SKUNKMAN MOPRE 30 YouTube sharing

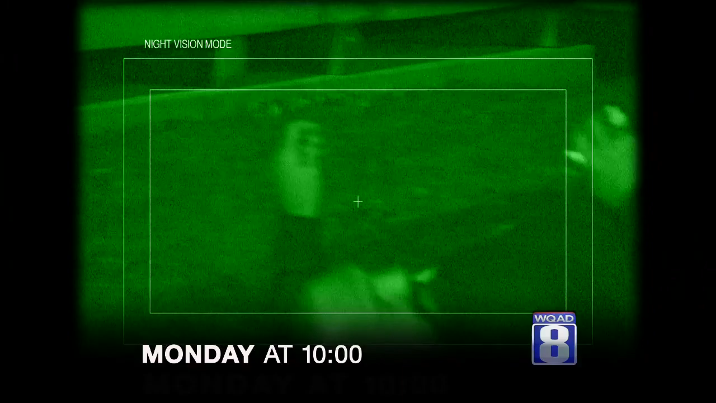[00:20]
No, he's back under. Let him sneak out. I want to make sure I get him.